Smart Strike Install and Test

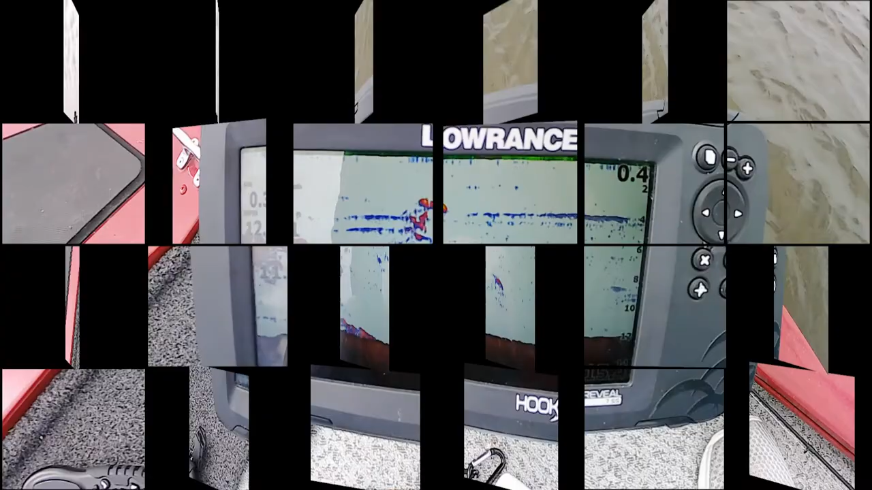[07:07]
I don't see any fish down there on my Lowrance, but we're gonna give it a try anyway.